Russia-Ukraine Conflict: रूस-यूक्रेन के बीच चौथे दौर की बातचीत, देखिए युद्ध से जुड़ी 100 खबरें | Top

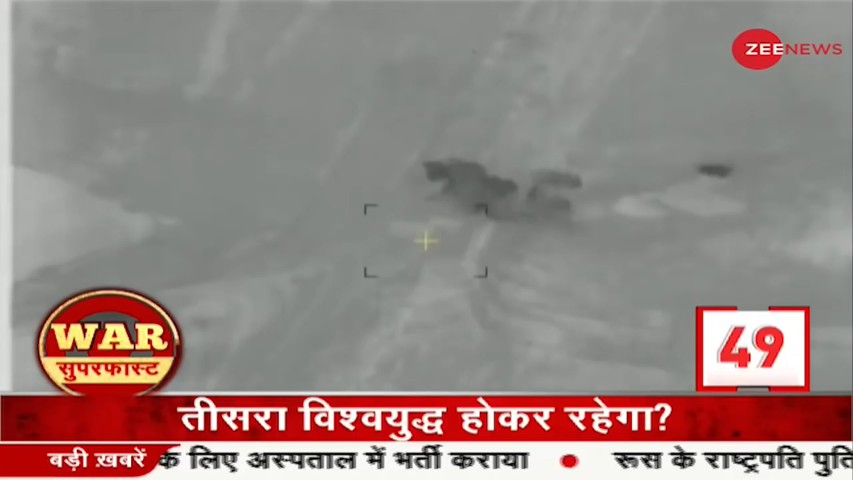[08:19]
روس کے ڈرون سے ریکارڈ ہوئے تواہی کے نشان نے یکرین کے ایزیم شہر کے پاس اور روس نے ملٹیپل راکٹ لانچنگ سسٹم لانچ کیا
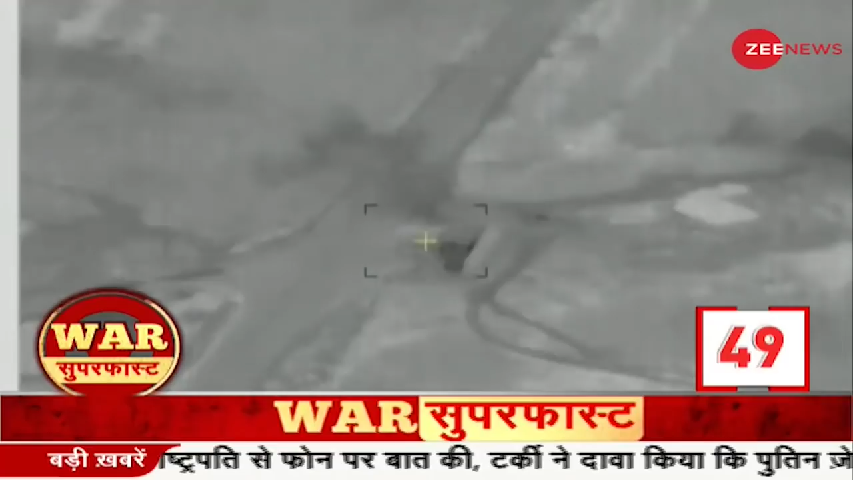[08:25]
یکرینی سینکو نے بختر بند گاڑیوں کو کیا تباہ دونیس کلوہانس کے زیادہ تر حصے روس کے قبضے میں